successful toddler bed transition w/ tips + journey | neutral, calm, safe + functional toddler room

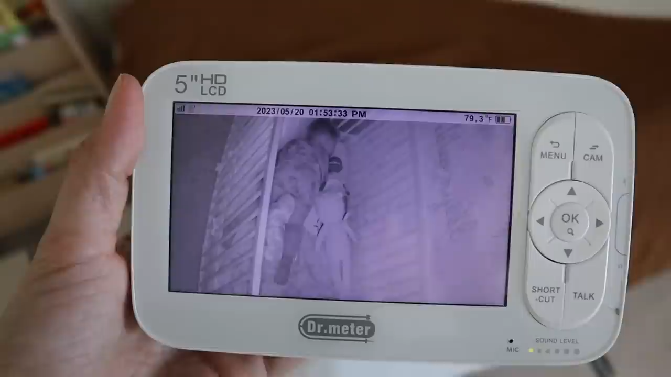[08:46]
He's in Echo's crib because I wanted to finish the room while he was sleeping, but he sleeps kind of crazily.
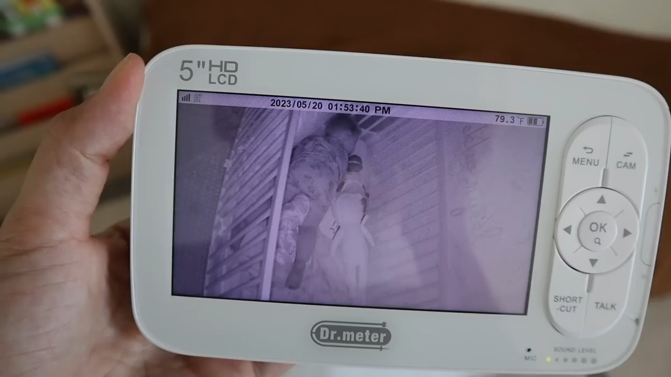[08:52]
That's why we are doing the bumper. Also, Echo sleeps so much better, and she's smaller, in a pack-and-play.